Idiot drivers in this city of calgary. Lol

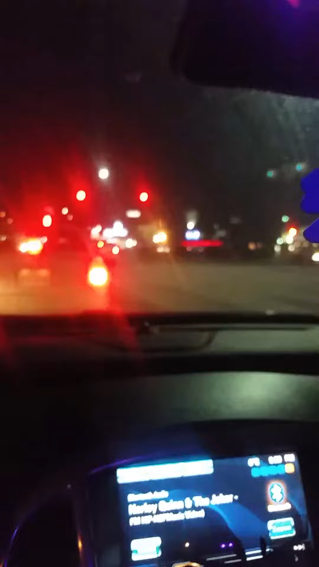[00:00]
so everyone right here this is calorie drivers for you in the middle of an intersection at a red light what
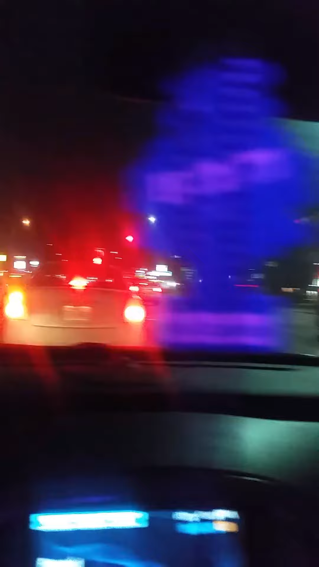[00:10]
a total idiot then he turns this is this guy you see this guy
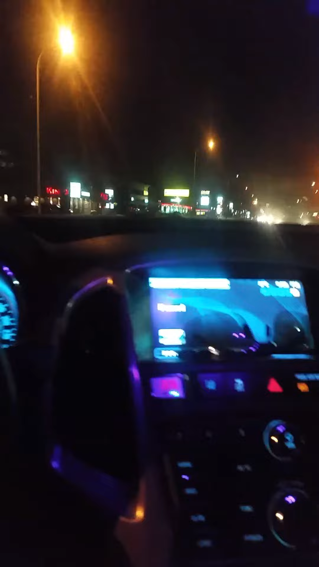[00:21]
look at this guy now he's holding up traffic look at this guy holy crap man what a retard